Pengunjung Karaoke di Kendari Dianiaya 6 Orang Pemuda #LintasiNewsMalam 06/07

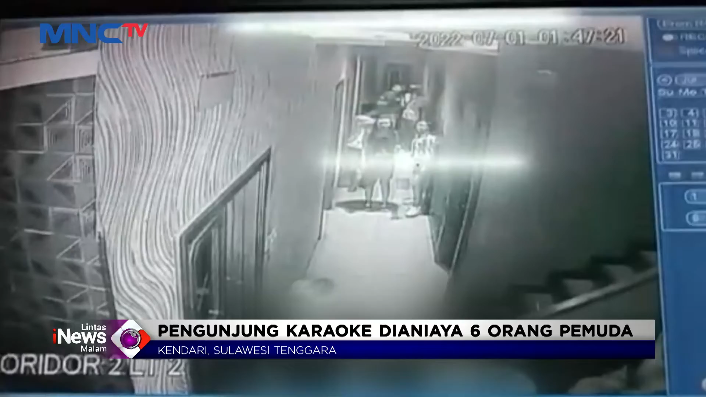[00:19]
Aksi pengeroyokan terhadap seorang pengunjung karaoke yang dilakukan oleh enam orang pemuda ini terjadi di lantai enam sebuah tempat hiburan malam di jalan MT Haryono, kota Kedari, Sulawesi Tenggara. Akibat pengeroyokan, korban menderita luka akibat tikaman senjata tajam. Usai di Visu, korban IR langsung melaporkan peristiwa tersebut ke Polresta Kedari. Berdasarkan laporan korban dan rekaman CCTV, lima orang pelaku pengeroyokan berhasil ditangkap polisi pada Rabu pagi.